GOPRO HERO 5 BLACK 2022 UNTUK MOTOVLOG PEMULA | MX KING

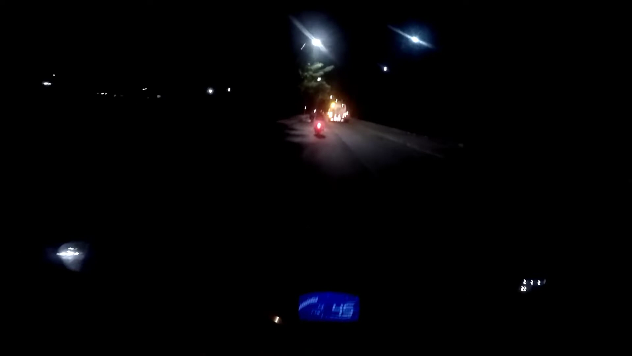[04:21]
Terus yang kedua tuh aduh, yang agak lebar, terus yang ketiga wide, terus yang keempat ternyata ada 4 fitur kalau nggak salah teman-teman. Ya itu super view yang sekarang gue pakai ya, udah berapa video saya pakai yang super view kalau buat motovlog ya, jadi viewnya tuh kelihatan semua itu, jadi kelihatan pemandangannya ya teman-teman,
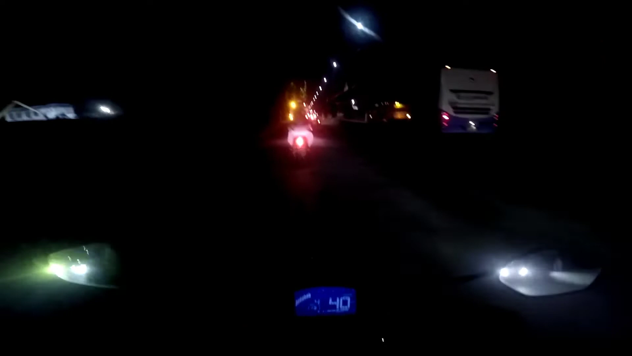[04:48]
jalan kiri kanan, depan belakang, dashboard kelihatan ya. Terus aduh ada apa ini, macet gini ya.